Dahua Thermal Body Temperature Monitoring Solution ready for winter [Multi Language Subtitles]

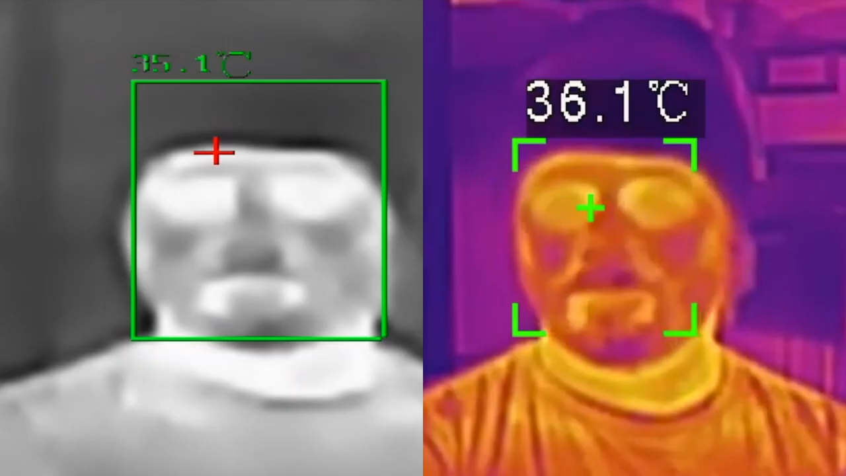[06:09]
The offset temperature between Dahua camera and a competitor's camera here is 1.1 degree.
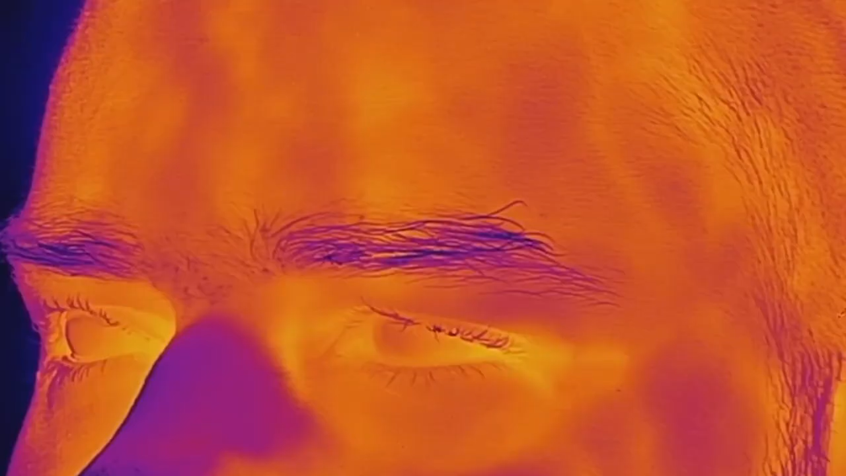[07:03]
Some studies show that the temperature difference between the canthus and other phase
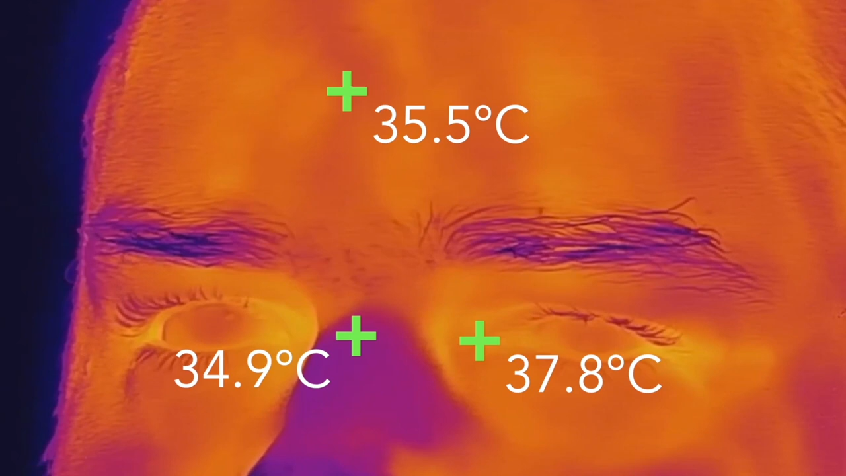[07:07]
areas could be even as high as 3 degrees centigrade.
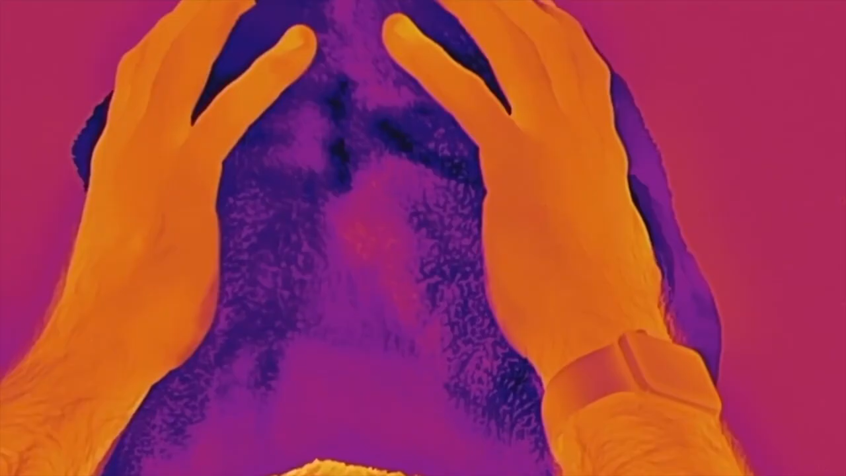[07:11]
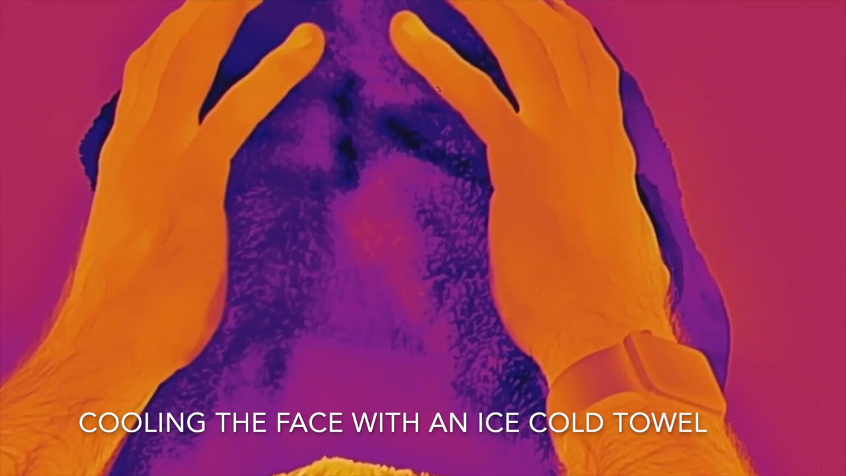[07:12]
In this experiment, using an ice-cold, wet towel, we cool a phase, simulating cold weather's impact on the temperature of various phase areas.
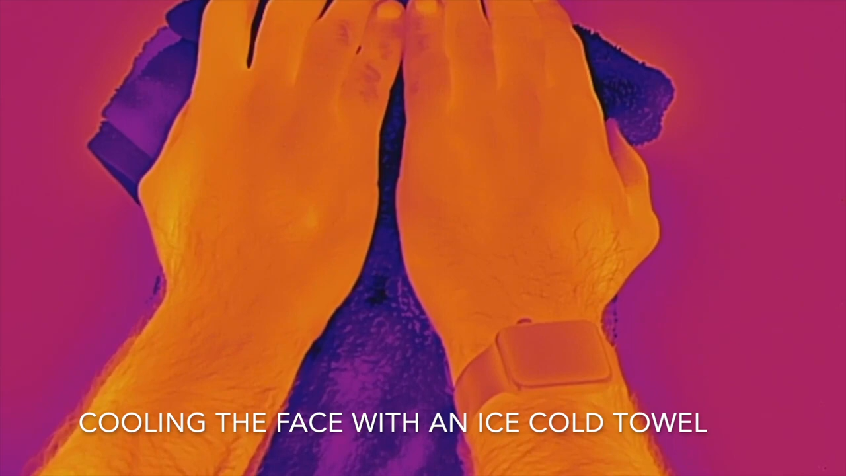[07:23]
At first glance, you can see the eye corner areas maintain a higher temperature,
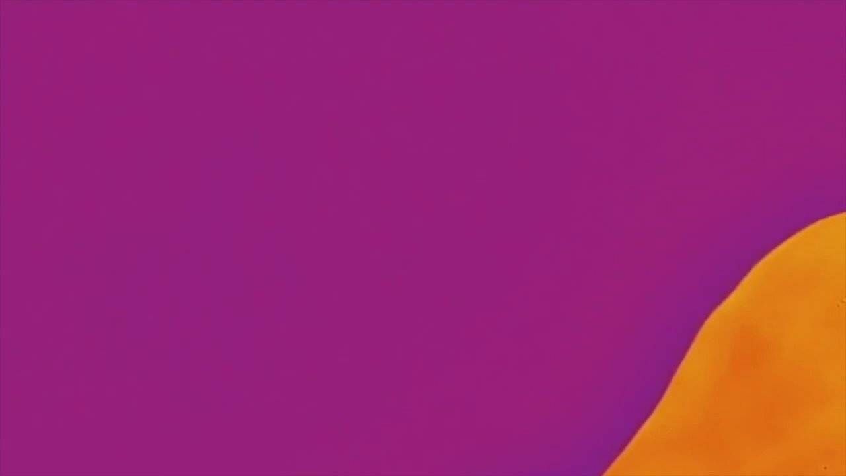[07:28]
hence the yellow color, and the other parts of the phase remaining much colder, represented by the color purple.
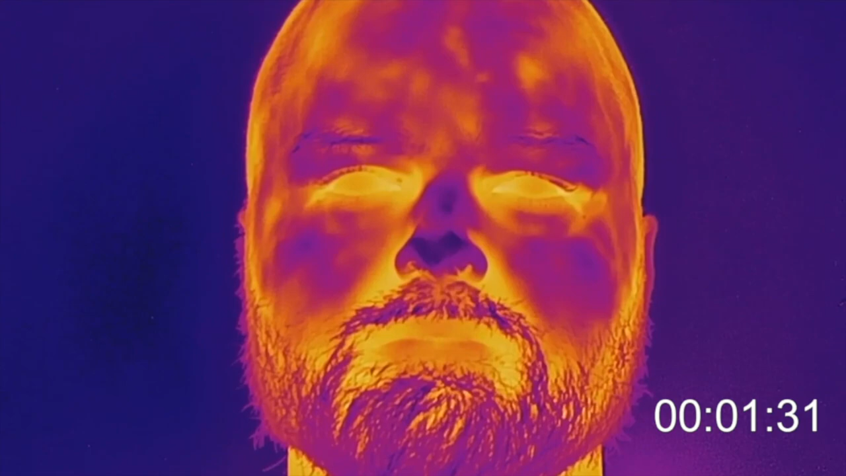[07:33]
When we speed things up, you can observe how much slower the forehead area heats up to the initial state, compared to the eye area. This, again, proves our point.